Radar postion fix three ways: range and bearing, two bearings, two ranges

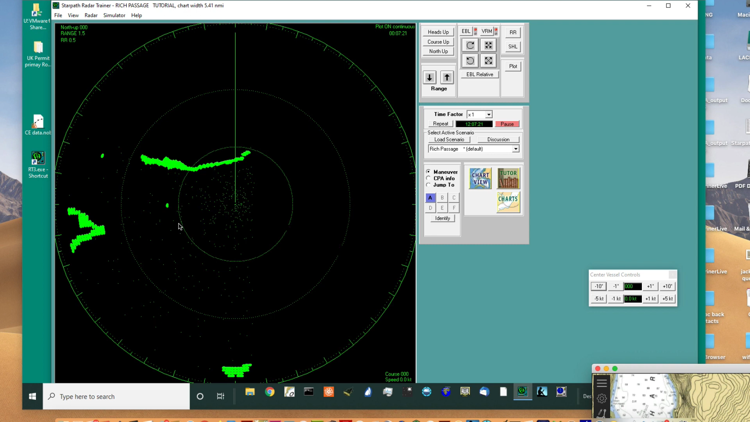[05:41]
Now, one quick and dirty method, and I say dirty because if that's a buoy, we're not sure, you know, we're not sure where the buoy is. But, we could guess that, we could guess that that is, that's this buoy. You see, here's a sharp headland over here. That's a sharp headland, you know, and then here's this beach along here. So, we can assume that's that. But, we also don't know for sure that that's in the right place.
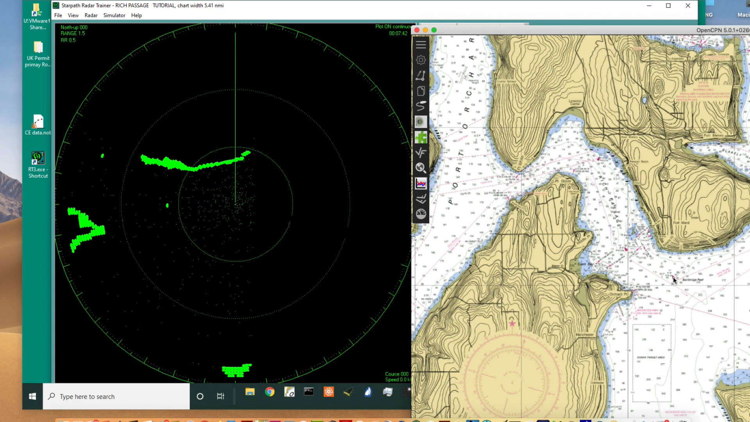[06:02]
We're going to kind of find that out here in a minute. But, so, let's just do that first. And, you would just say, we'll turn on both of the range and bearing. And, we'll go out here and just say, what's the bearing to that buoy? The bearing to that buoy is 269.
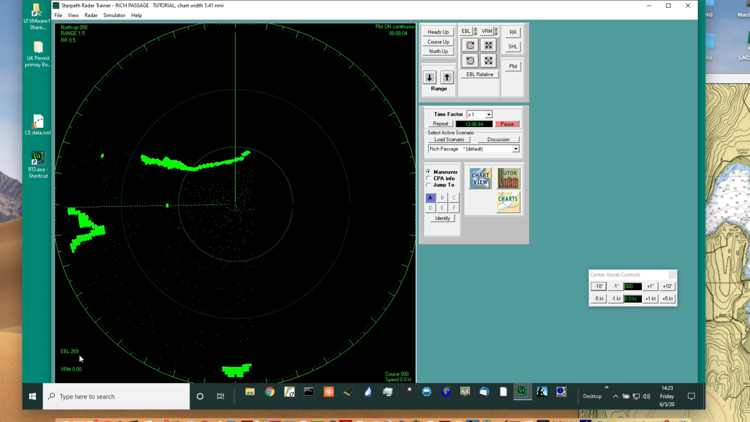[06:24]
And, that's a true heading now because I'm in the north up mode. I'm in the north up mode. So, that's 269. And, now I want to find out how far away it is. So, I have to, oh, I got to expand out. So, it's a, so we're, that buoy, so I'll tell you, we know our position now. If that buoy happens to be in the right spot, right? And, so that is, what is that distance? That's a 0.6 miles in direction 269. Okay. So, we can go back to our chart.
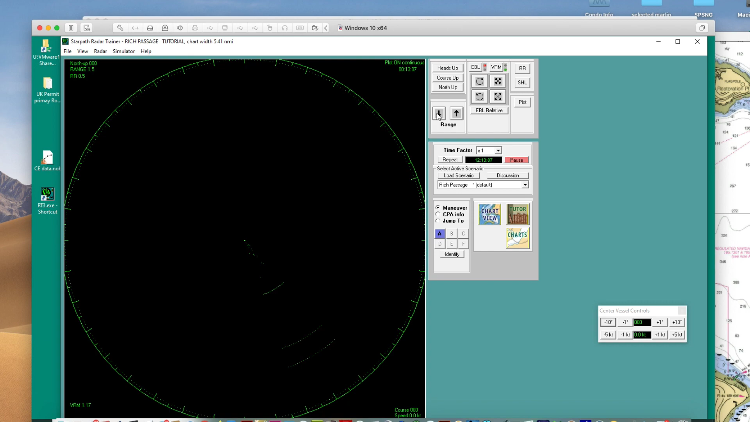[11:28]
This is always a problem you have to do with radar. You have to interpret, see, it's not going to be a mirror image, a plot. It's going to be the, what, what is the radar reflection here?
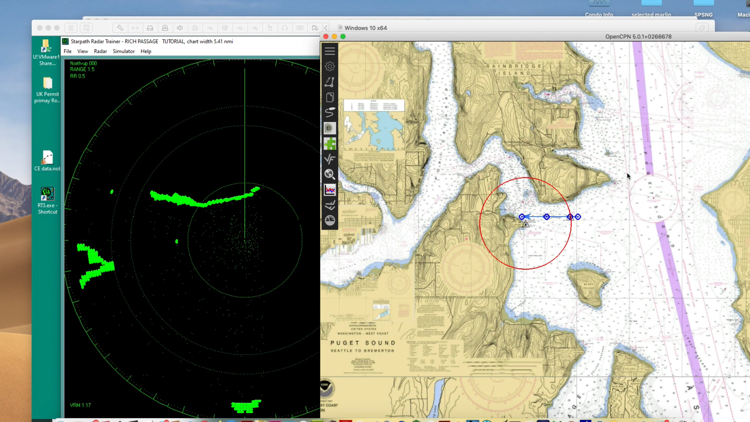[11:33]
And, if I look at that, let me come back to this. It's probably, you know, from a radar point of view, we're certainly not looking at the land out here. We're probably looking at this area right here. So, we could probably say something like this, this corner here is probably this, something like right here. Not out here, down on the water, but maybe more like there.
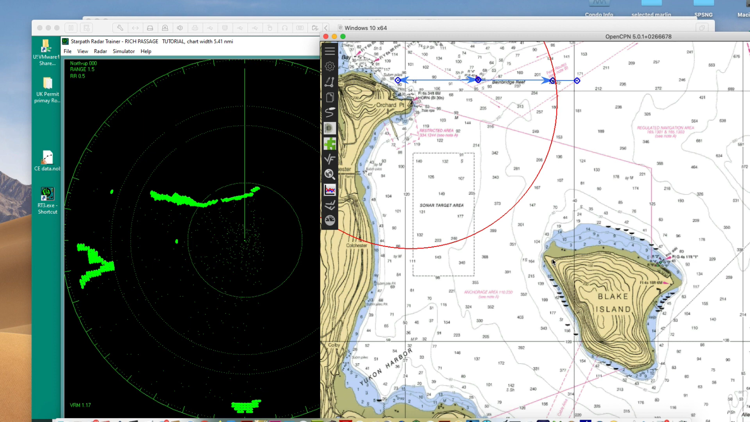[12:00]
So, let's just do that. Let's measure the distance to that. Okay. So, what have we got then? Okay. I'm back on the radar. And, I've got my radar. Here's my EBL. I'm just going to expand it on out to about, oh, something like that. That's 1.42 miles. 1.4. So, we're 1.42 off of what we're thinking is about right here.
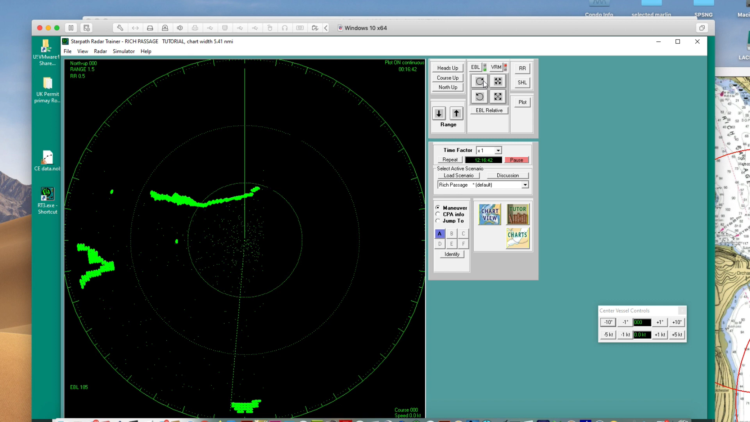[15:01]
because we have a heading sensor, calibrated heading sensor, plugged into the radar, and it's accounting for which way, it knows which way the boat is pointed, so it can then tell us where these relative, these, we can convert these relative measurements to true actual measurements. Now, let's go back here to our chart, and just show how we would plot those.
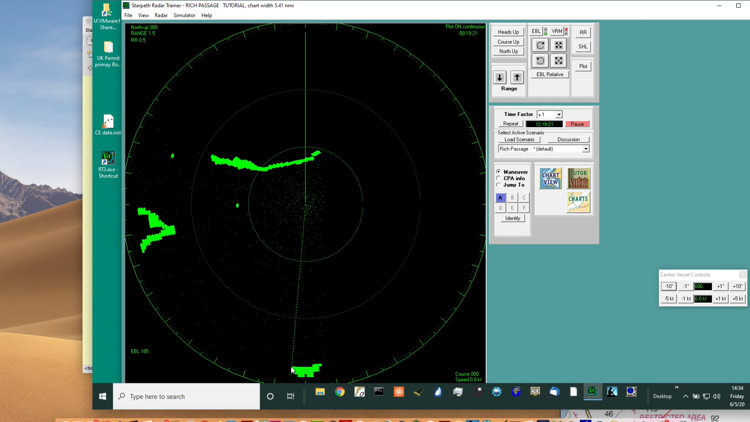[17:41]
Well, you see, I could be almost anywhere along there. I'm, I'm just measuring the range to that. Likewise, here, you see, I don't have to pick exactly a point.
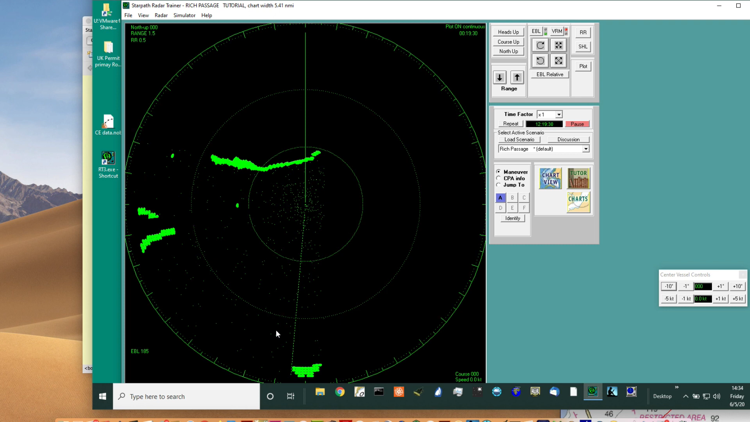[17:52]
I don't have to pick a point I'm looking at. I'm measuring this distance. And so, the fix that you get, the fix that you get from two ranges with radar is always your most accurate fix.